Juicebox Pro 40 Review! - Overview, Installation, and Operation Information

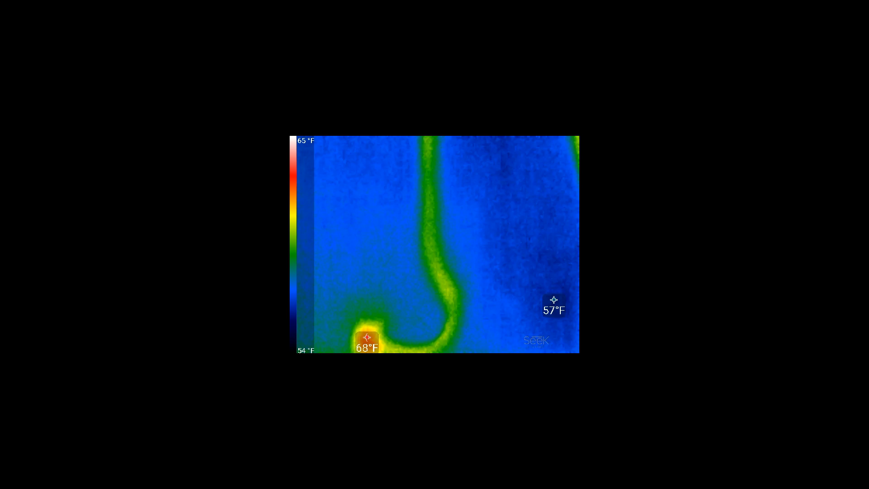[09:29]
I mean, you can see it's warmer than the surrounding area, but any electronic device is going to do that.
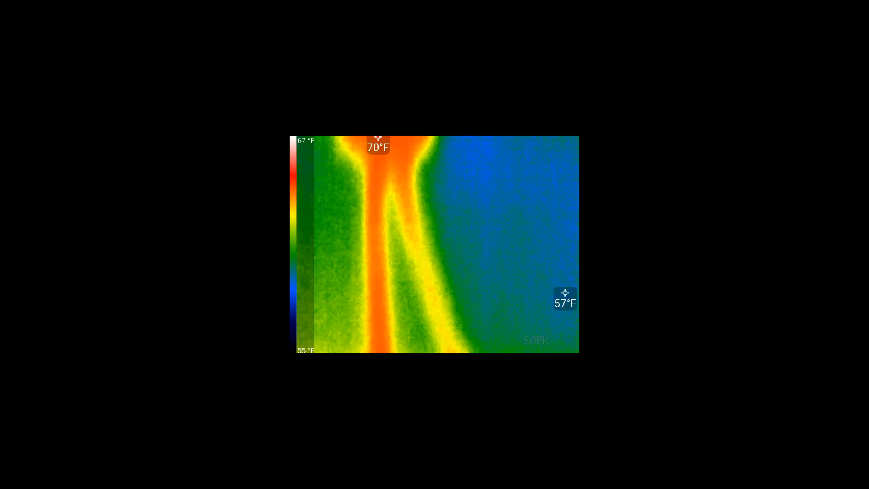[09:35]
On screen: scale top 67°F
72 degrees is not anything to worry about, so it looks good.